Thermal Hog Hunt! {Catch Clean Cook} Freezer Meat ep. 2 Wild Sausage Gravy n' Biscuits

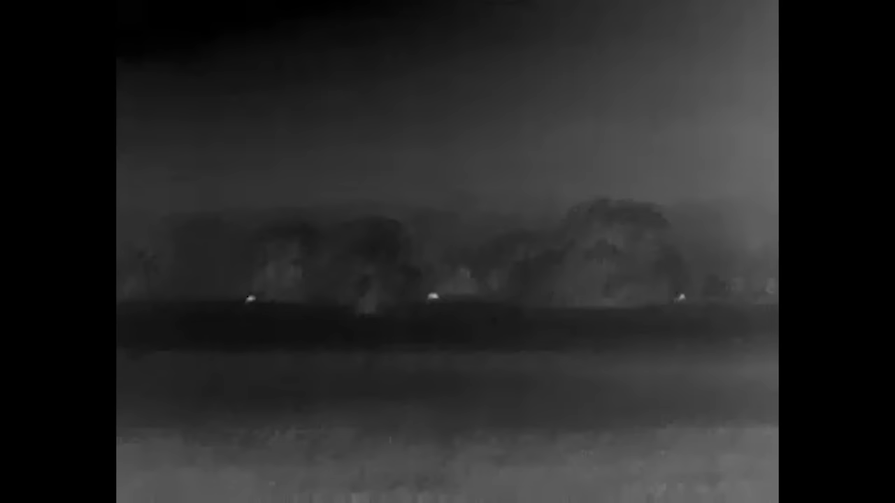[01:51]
They're kind of spaced out right now, but they're probably 250 yards going left to right. Or the wind is going, they're going with the wind. So let's just stay right behind me.
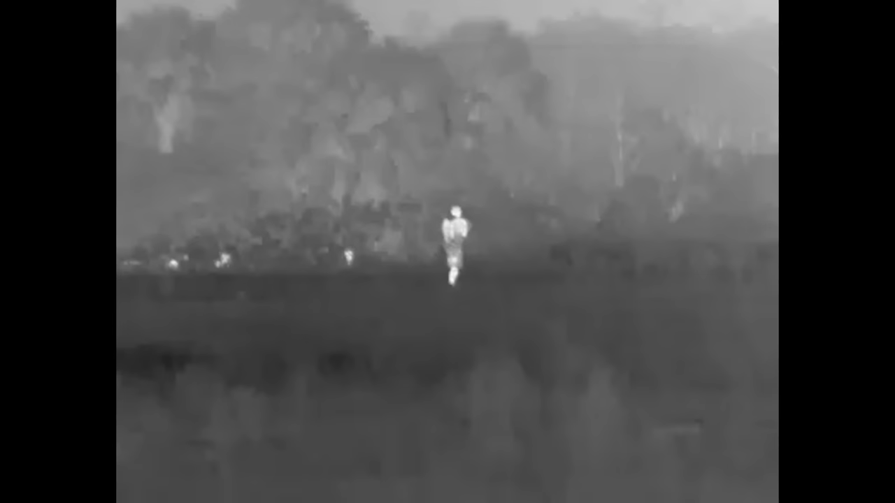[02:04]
And we're gonna try to get out in front of them.
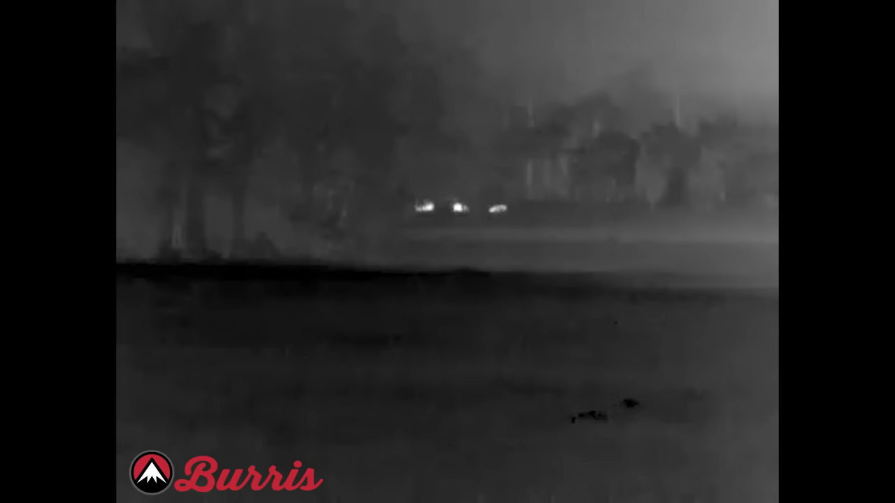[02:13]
There's a bunch of them, but we're only seeing 3 at a time. But there's a whole herd of them. All right, that's a big one. That's the farthest one to the right. All the rest are to the left of him.
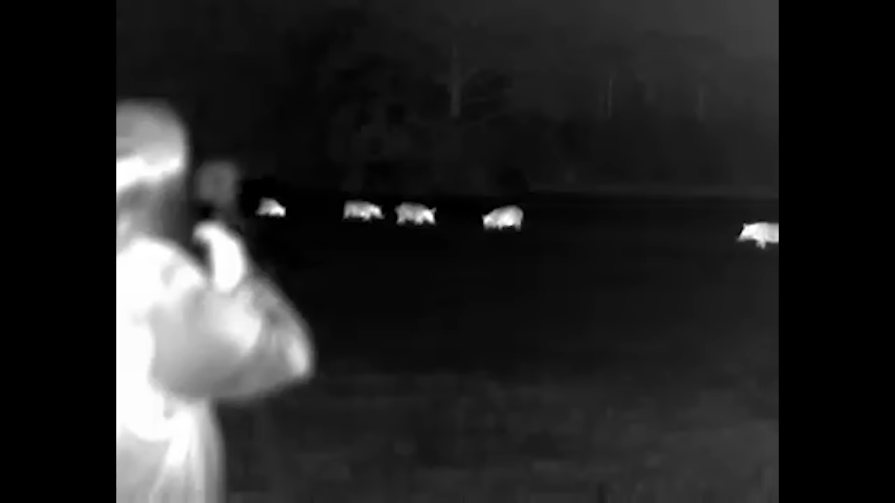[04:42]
How awesome. Look, he's still shaking.
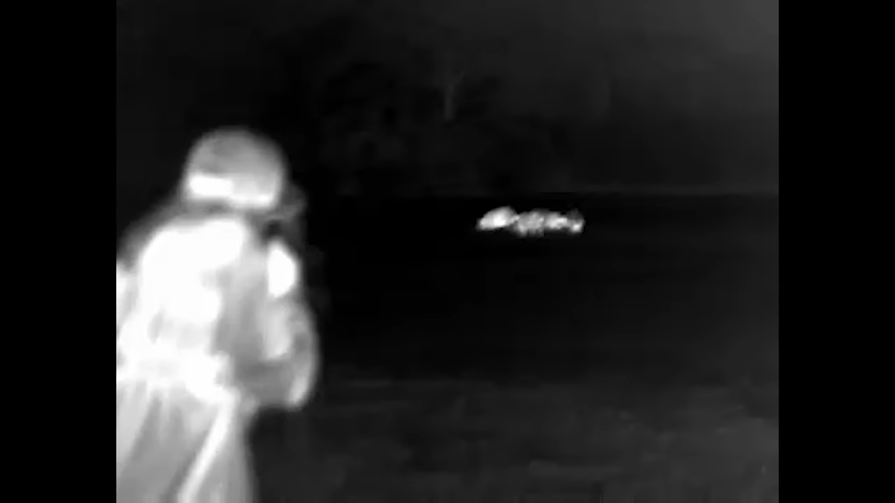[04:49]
Now we're trying to get back around. We just got more ammo.
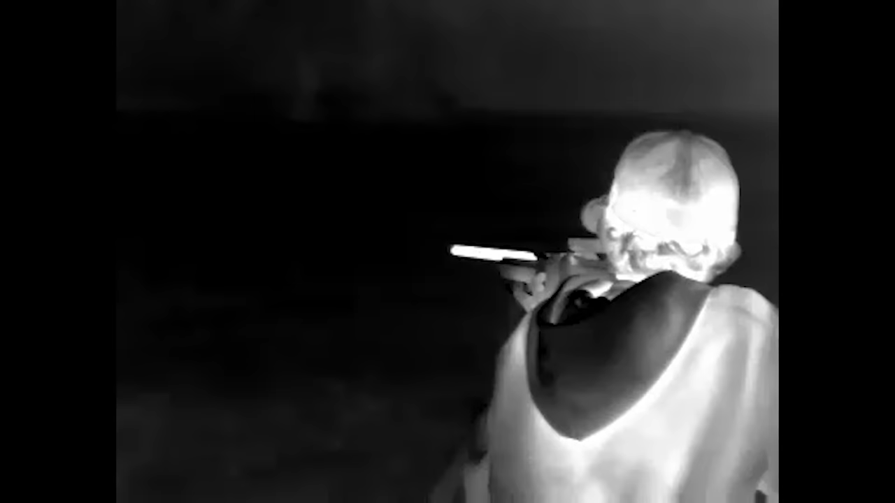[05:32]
What do you think about that thermal, bro? That thing is so stinking sick.
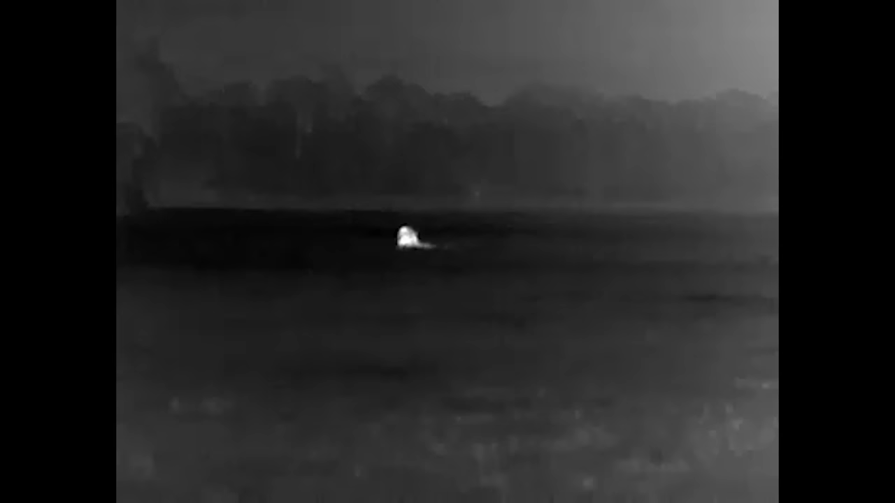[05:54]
Man, that first one, he was huge. And I put it right on his front shoulder, and I let that bullet fly. Yeah.
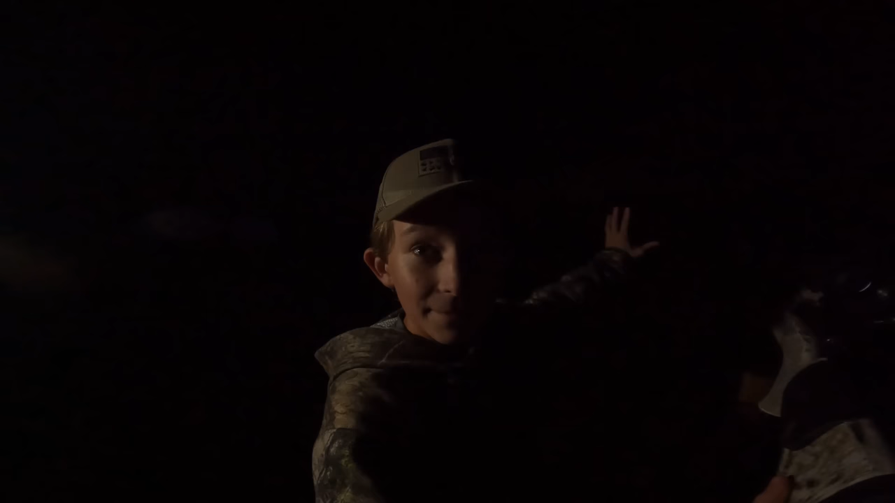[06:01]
Then I saw the other group, and I just put it on them, and I tried to put it right on the shoulders, and I just let them fly.
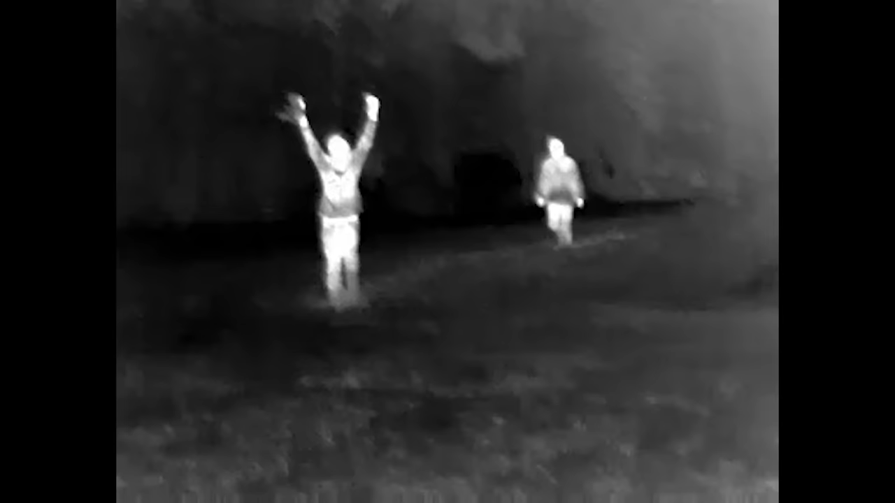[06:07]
Here they come. We got a whole daggum. Don't like, heck no, we're not staying out there.
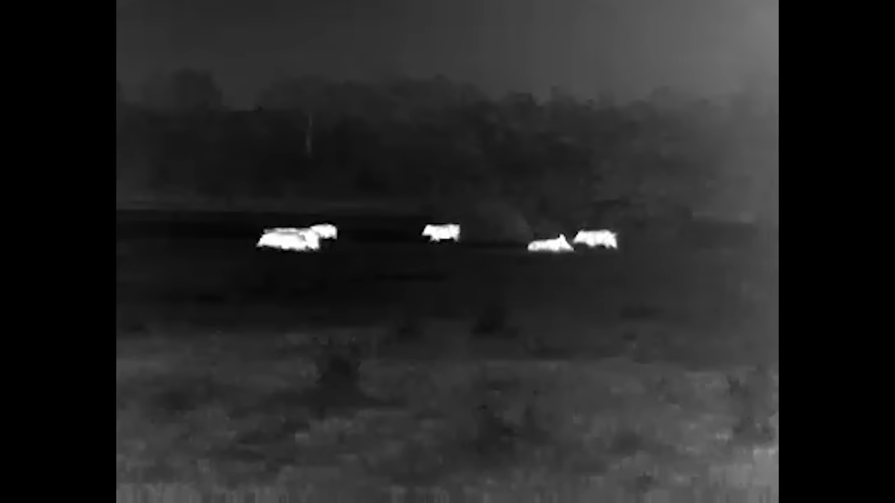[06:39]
Yeah. Three, the original three, they're still over there. No way. Yeah, when we were standing over there, we could see them.
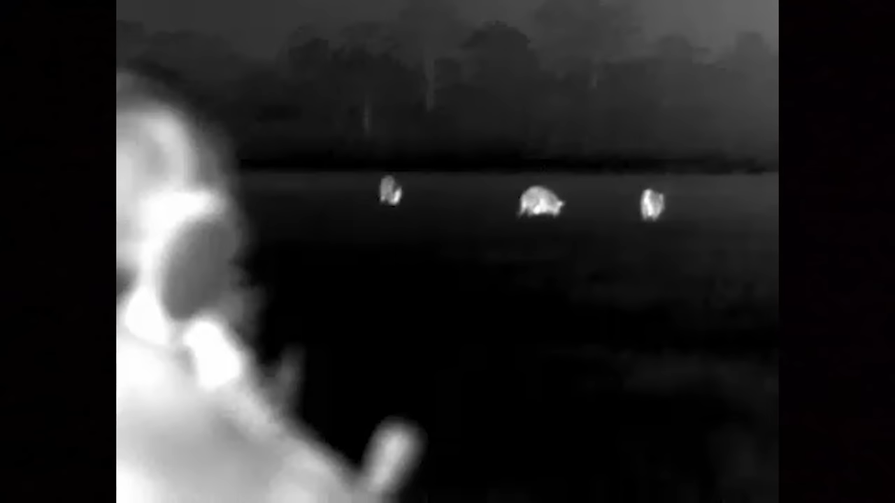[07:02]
Yes. Shoot right now behind the shoulder.
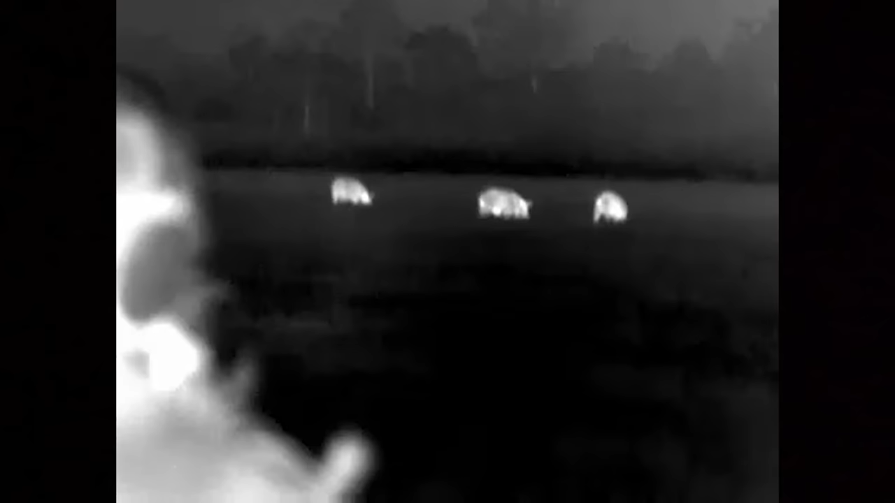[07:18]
Got him. Did I? Did I got it or no?